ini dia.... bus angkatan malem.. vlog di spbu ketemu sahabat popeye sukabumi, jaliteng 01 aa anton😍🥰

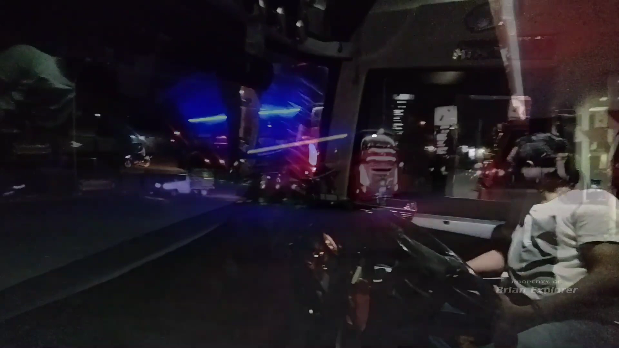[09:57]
Nah, itu mau pulang ke garasi. Hati-hati di jalan, semoga selamat sampai rumah garasi PU Bineka di Pilang Kedaung ya.